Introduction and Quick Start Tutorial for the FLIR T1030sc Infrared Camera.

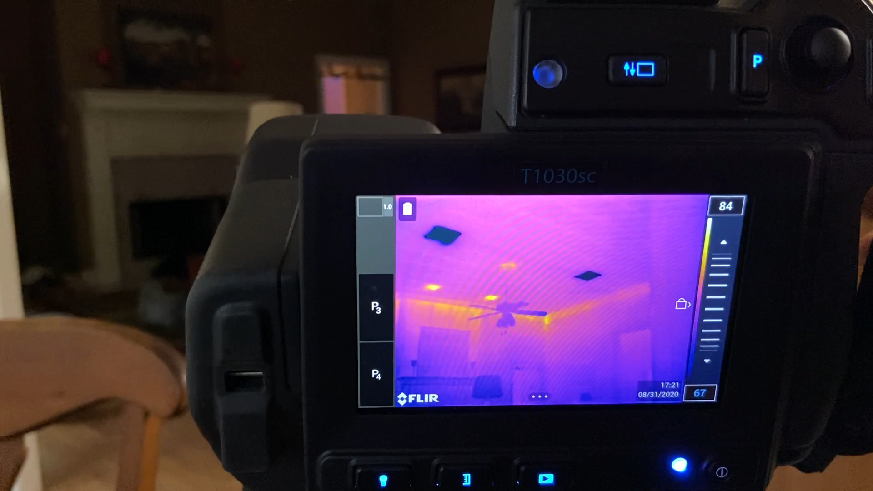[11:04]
let's see what else do we want to look at here hmm let's see if there's anything else I need I can go return I can turn that off and it goes back to automatic and then in this mode it takes the highest temperature and the coldest temperature so if I stick my hand in front it won't be in focus so now you notice that the background changed color because it's trying to incorporate both my hand and the background
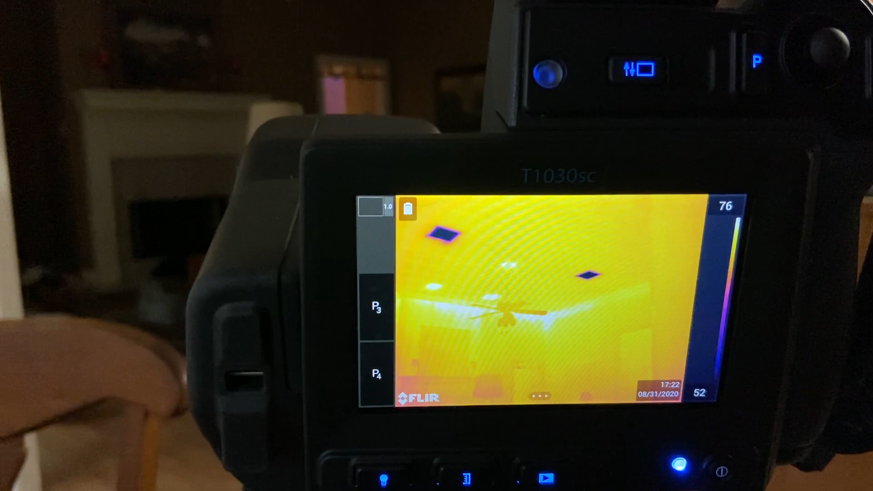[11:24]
so it'll do that automatically it just does what it thinks is best but it doesn't
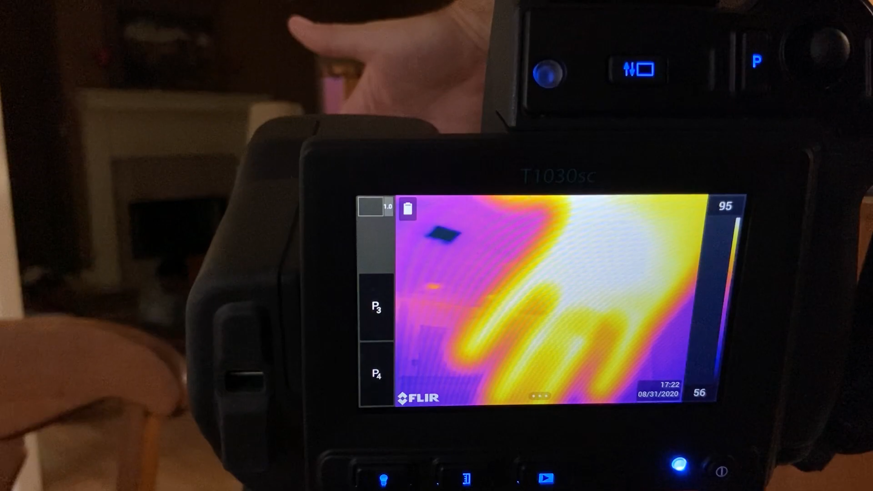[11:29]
always know that so let's actually focus on my hand oops sorry I didn't bump you I bumped the camera
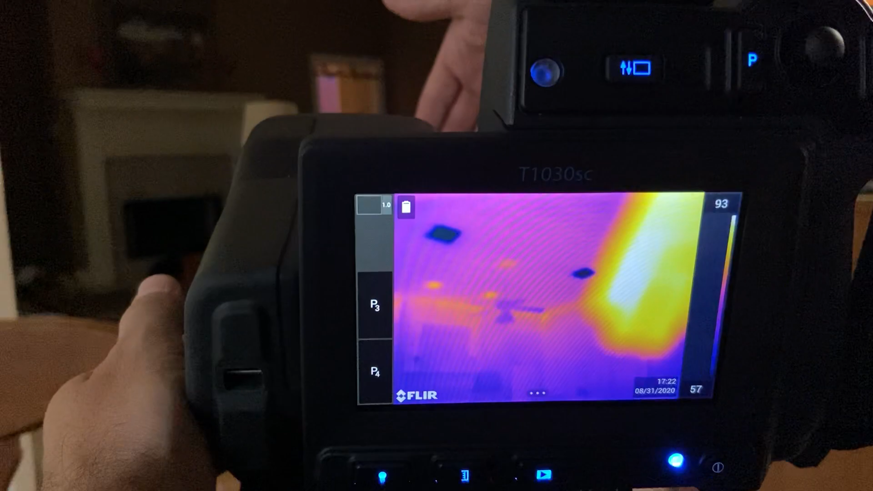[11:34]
okay so there I don't really care about that really dark spot in the back I want to see my hand better so I'm going to click this
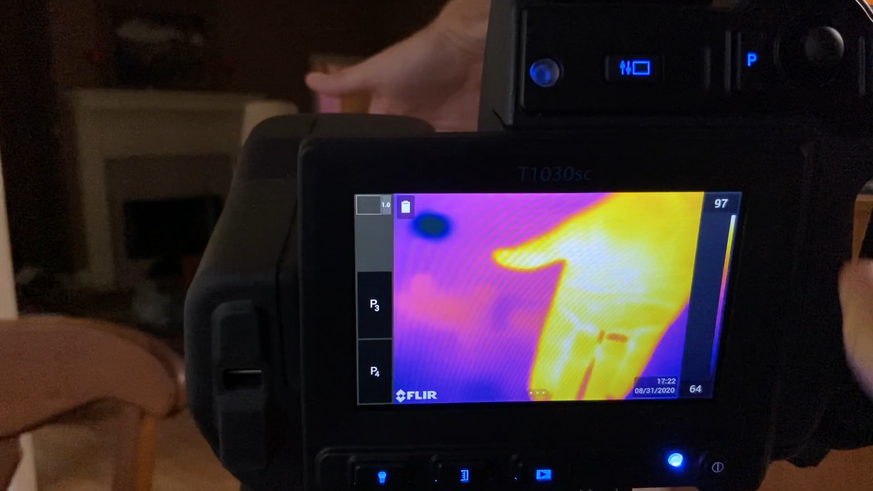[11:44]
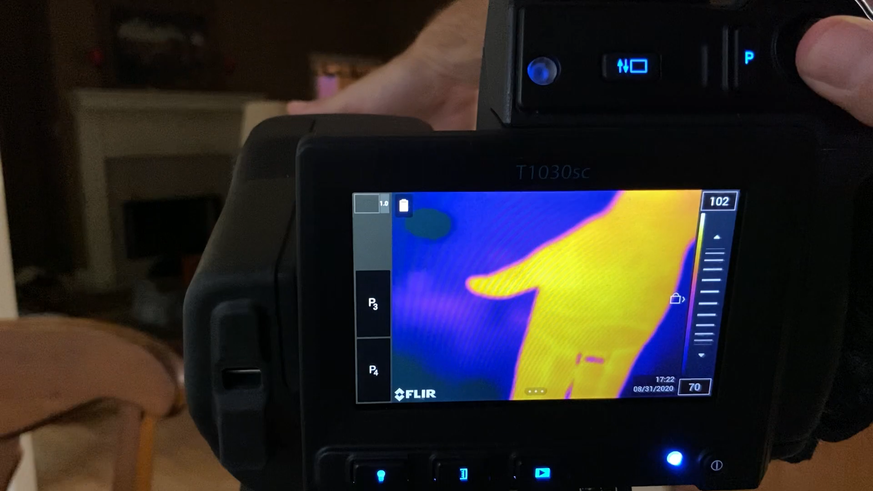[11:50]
and see by making the background colder I can see more detail in my hand isn't that cool
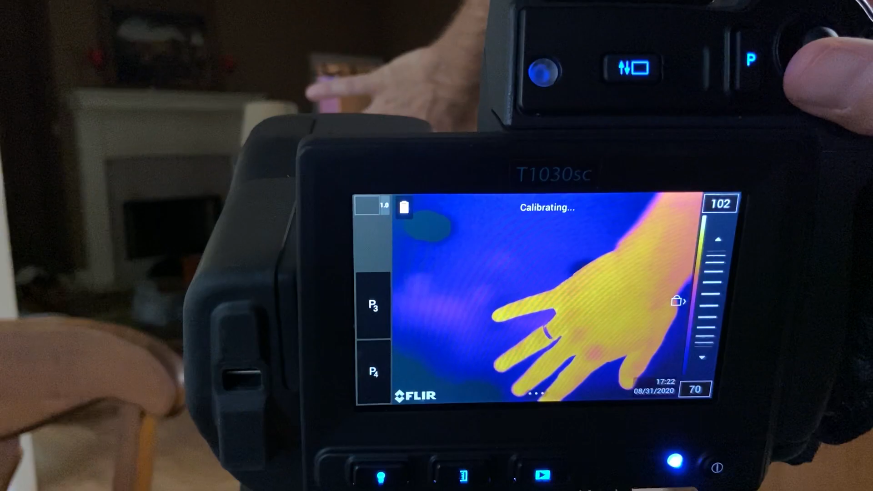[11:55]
okay so I think that's good enough um the best thing how do you get the how do you get the camera how do you get the images out of the camera the best thing is to just take the card out and use your card reader um what other
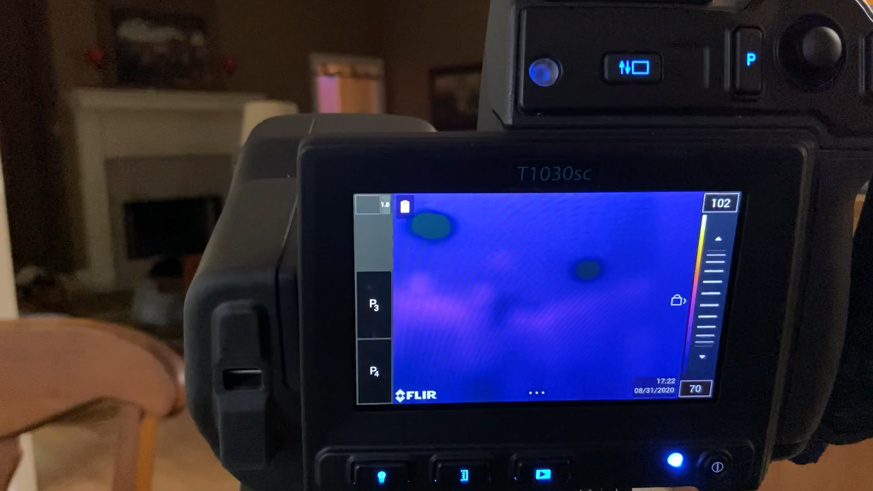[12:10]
questions do are there you can change let's see did I miss it I would definitely use a tripod um you can get really good pictures that way there is
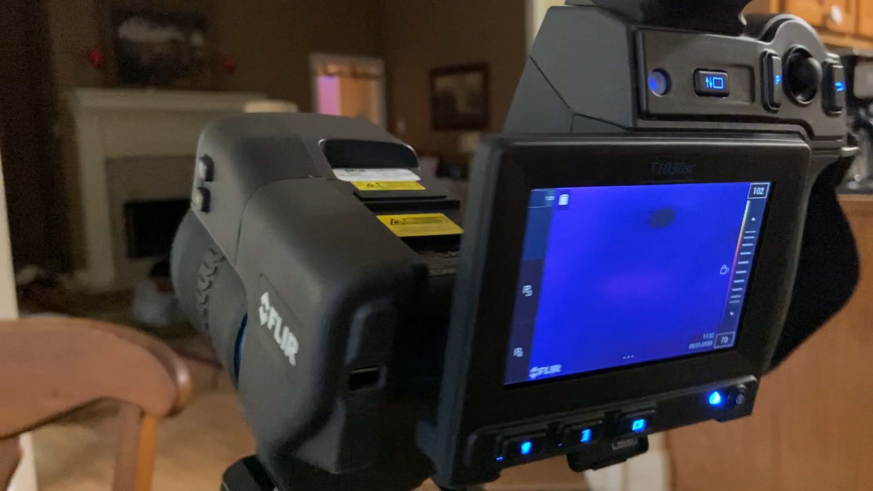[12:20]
uh you can't change the lens so to if you want to change to a different lens this button right